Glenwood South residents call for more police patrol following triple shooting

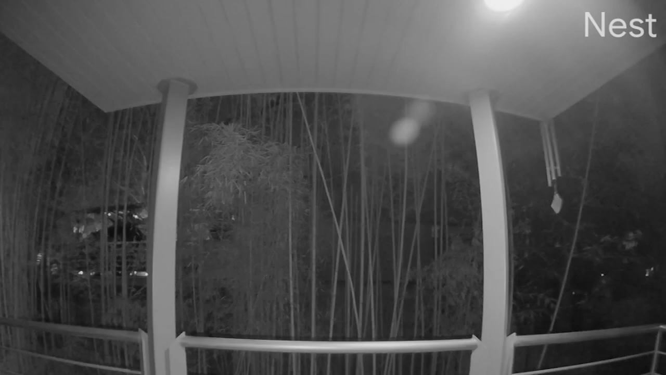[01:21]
And it shows just how close his home is to the violence.